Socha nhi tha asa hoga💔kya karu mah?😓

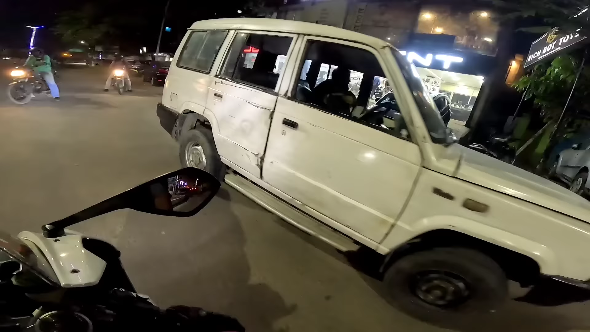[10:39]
क्या जॉयस बाइक पॉइंट के बाहर पुलिस का गाड़ी,
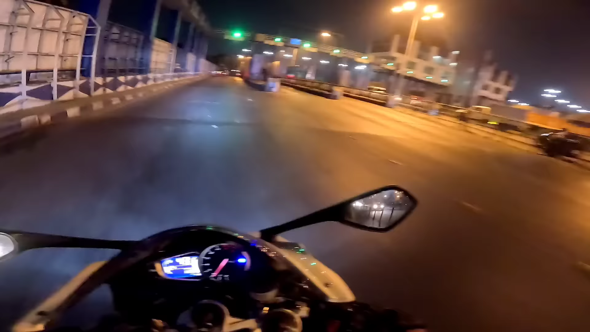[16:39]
यहाँ पे हमारा स्ट्रेट टोल प्लाजा में हो रहा है ड्रिंक एंड ड्राइव का चेकिंग हो रहा
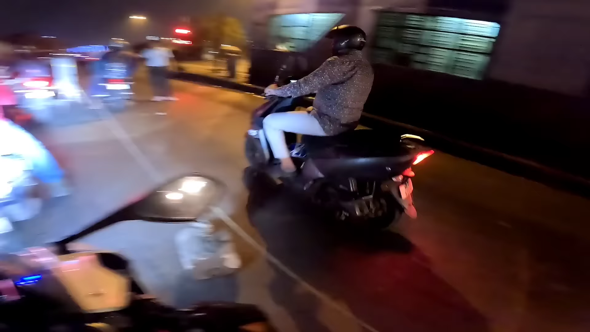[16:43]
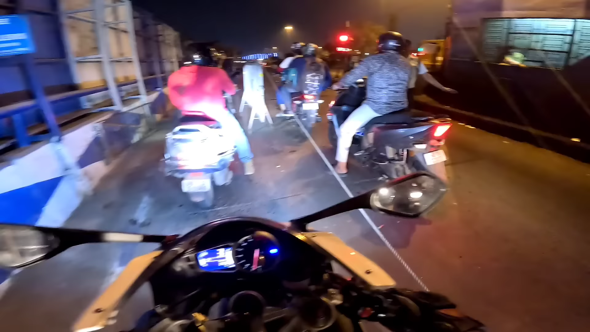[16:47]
है, ड्रिंक एंड ड्राइव का चेकिंग।